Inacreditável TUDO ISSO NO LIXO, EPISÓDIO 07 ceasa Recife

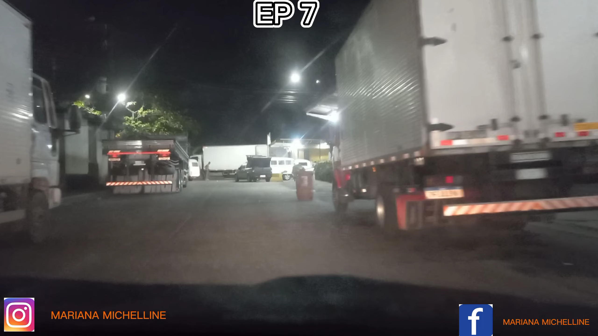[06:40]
Olha lá os tonéis, já começando com o primeiro para dar sorte. Os caminhões passando. Já tá em grande movimento.